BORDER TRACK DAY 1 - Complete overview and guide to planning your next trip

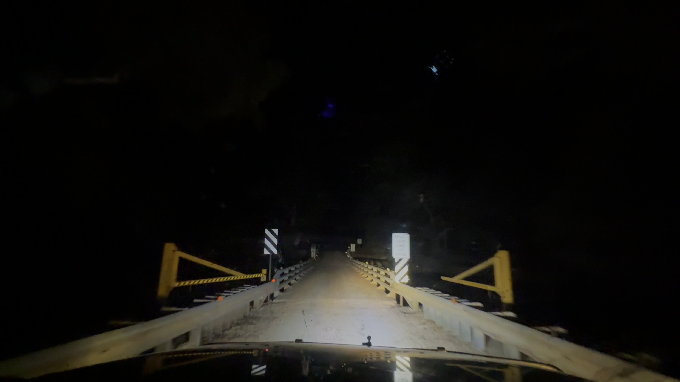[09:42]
There's some people walking around on the right-hand side, just before the bridge. Be careful. Now, travelling's past us. In 300 meters, turn left.
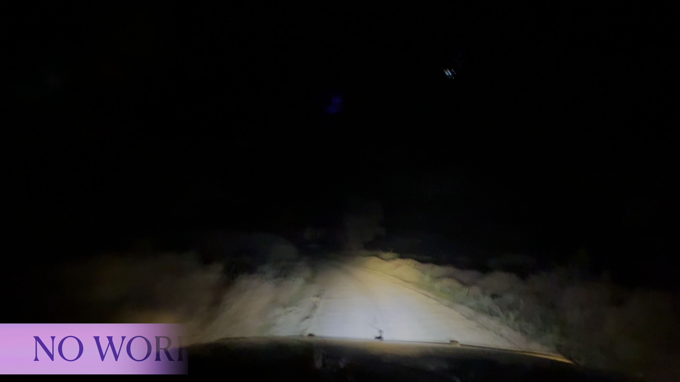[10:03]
Turn left. Turn left. is it Tina? Standing left, Mulleroo Junction. In 600 metres, you will arrive at your destination.
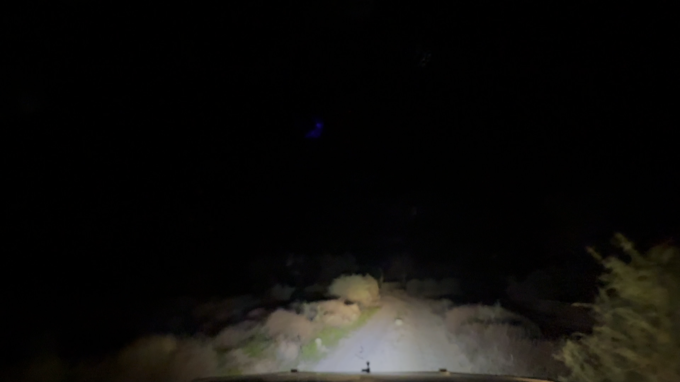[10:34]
I don't see any campfires or nothing. We might be the first ones here.